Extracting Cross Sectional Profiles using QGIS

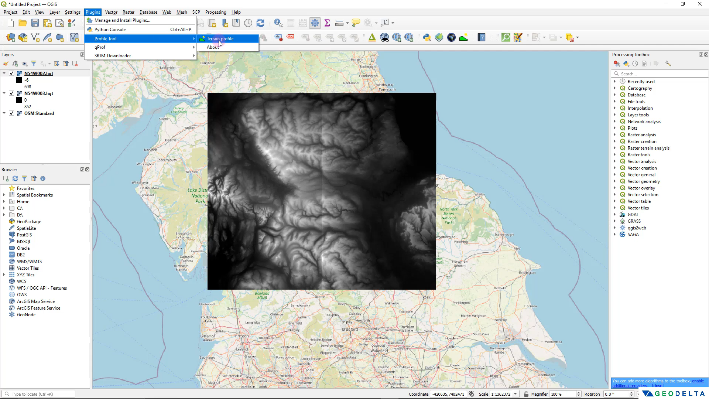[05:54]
So I'm going to click over here on this terrain profile option. And this is it guys. So all you have to do is just make sure that you have selected the correct file over here.
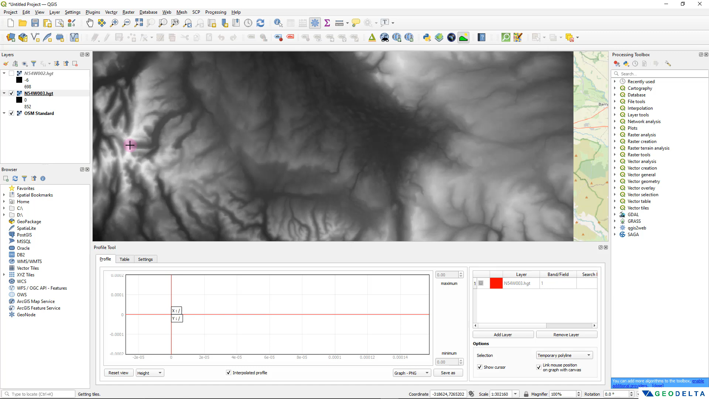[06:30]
And now you can just zoom into your area of interest and if you left click once you will be able to generate a line of site like this. And once you have drawn the line until your end point you can just double click to confirm it.
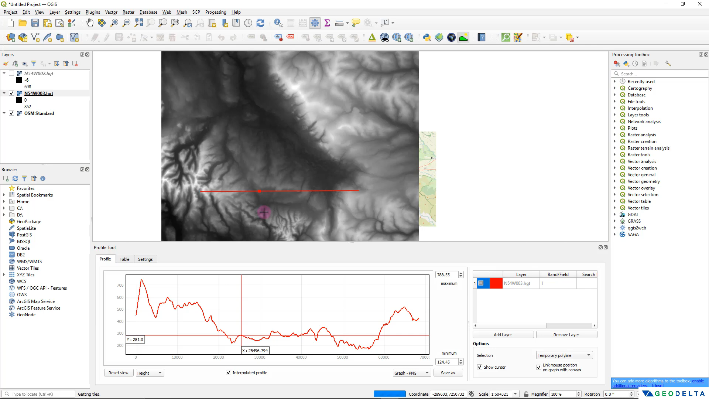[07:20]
And there are no limitations basically to the extent that you can cover.